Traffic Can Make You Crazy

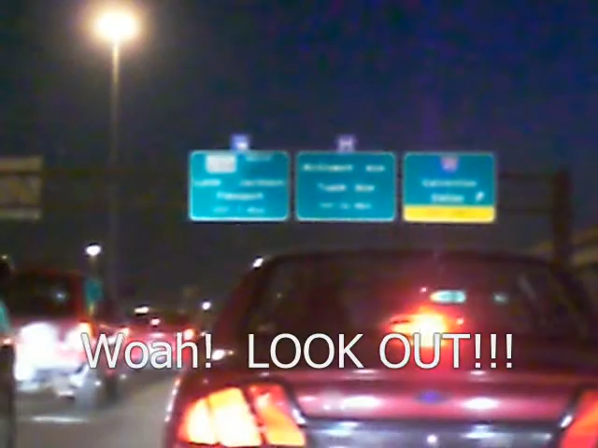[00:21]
Actually, you can't read that very good, and I almost rear-ended a guy, so I better be careful.